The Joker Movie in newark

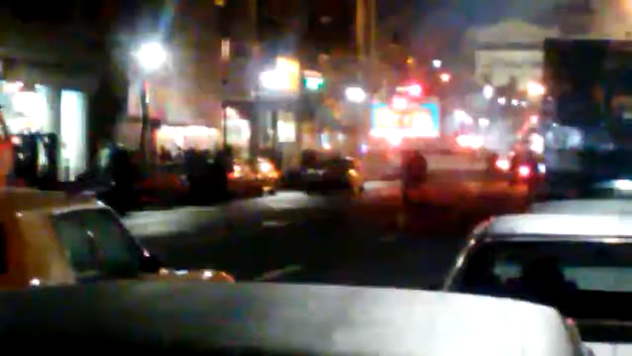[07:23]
time. I see an ambulance all the way. I don't know if y'all can see it, but I see an ambulance all the way down there.